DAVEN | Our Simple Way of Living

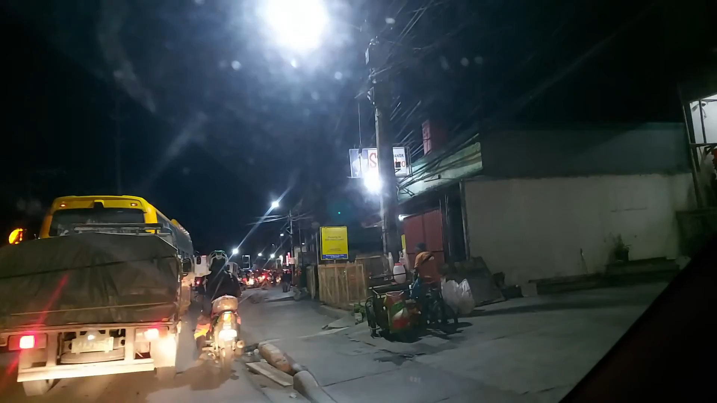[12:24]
Ayan, dyan sa papasok na yan. Ayan, ito parking.
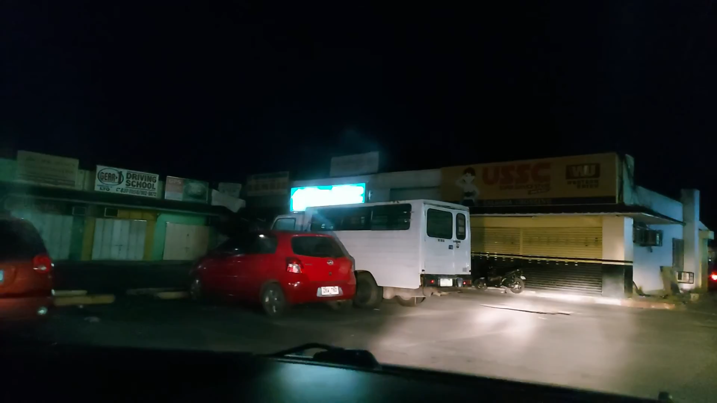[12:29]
Meron din doon sa kabila, Mare. Sa kabila. Ah, 24 hours yan.